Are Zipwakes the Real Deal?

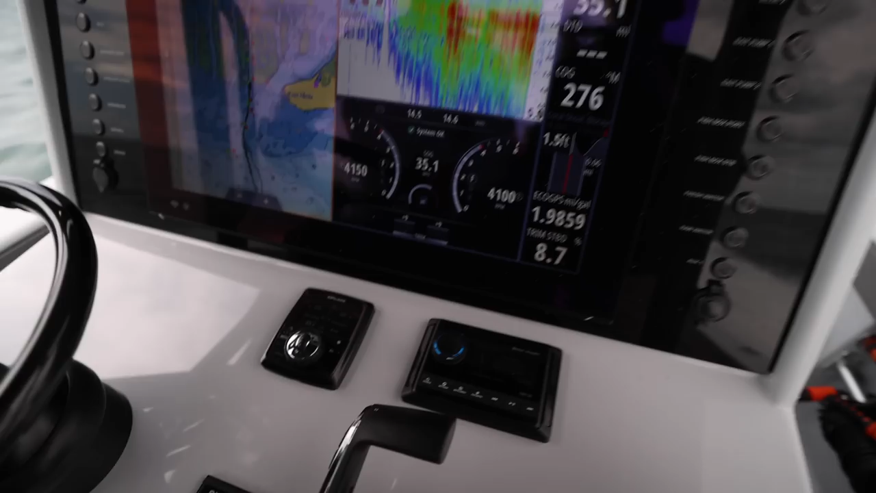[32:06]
and we're doing 1.98 miles per gallon at 35 miles per hour, trimmed at about nine percent.
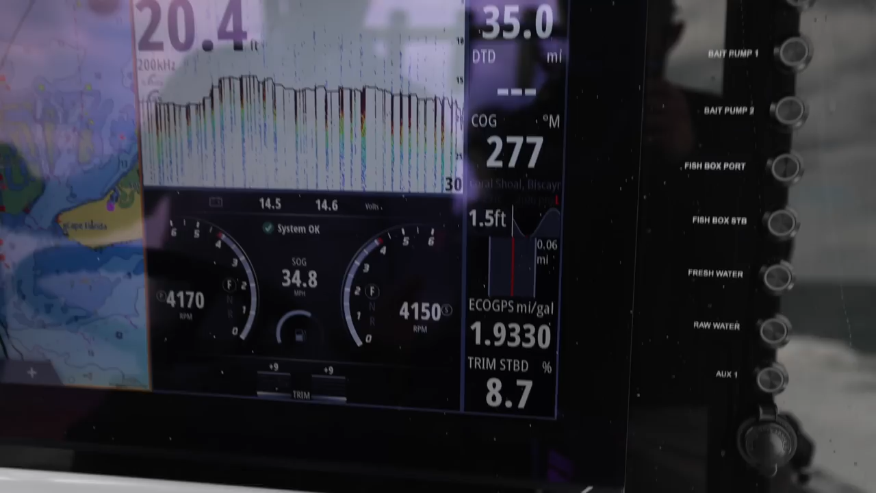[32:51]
On screen: depth 20.4 ft
everything from 1.98 back up to 1.95.
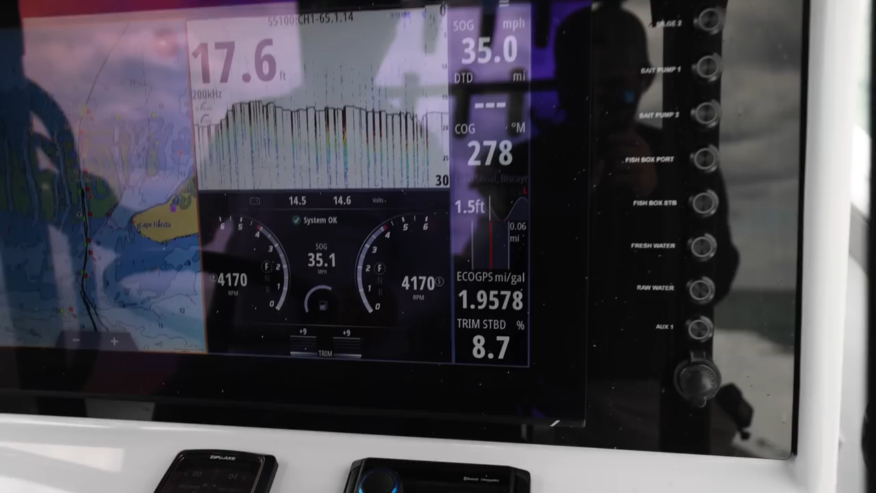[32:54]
On screen: depth 17.6 ft
So again the question does this affect your fuel economy?